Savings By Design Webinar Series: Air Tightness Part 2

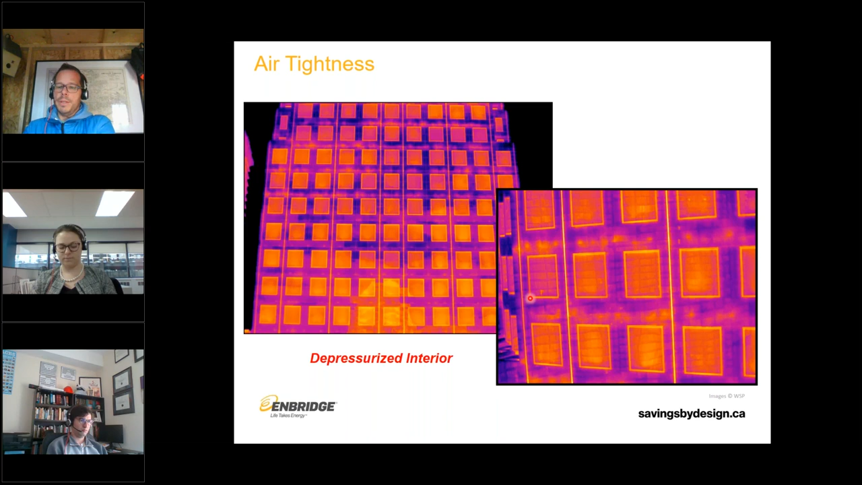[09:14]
So you can see thermal bridging around some of the precast anchors. You can see thermal bridging at the joints. You can see thermal bridging around the window perimeter. Now, if we pressurize the interior or we essentially try to inflate the building, this is what we see. We see all of the air leakage that's occurring at these joints. Now, these are large precast panels with punch windows in the middle. And so using these tools, using pressure and using infrared thermography or
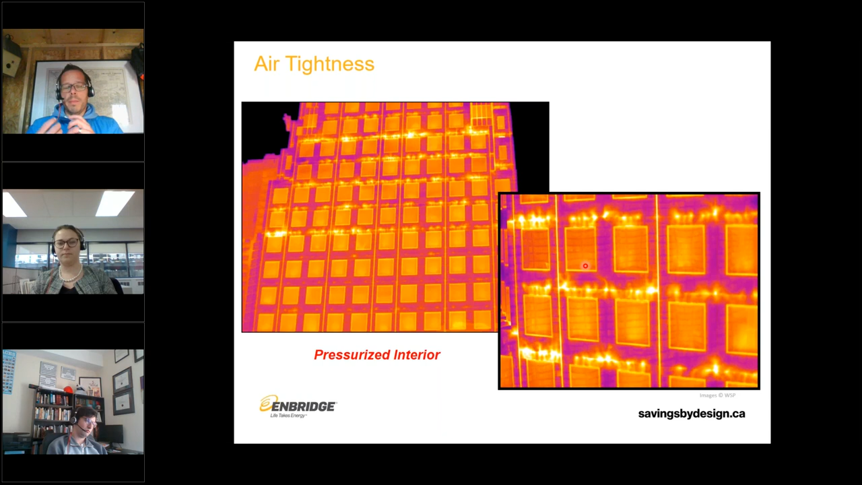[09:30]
maybe smoke pencils or tracer gases or other tools, we can start to see where air leakage is occurring. You may have seen this slide in yesterday's presentation.